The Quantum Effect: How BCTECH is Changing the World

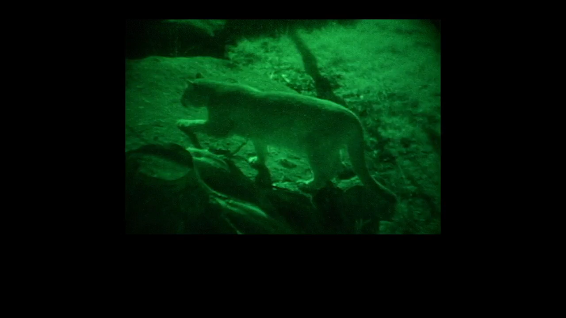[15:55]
Another application of the very same phenomenon is actually light intensification.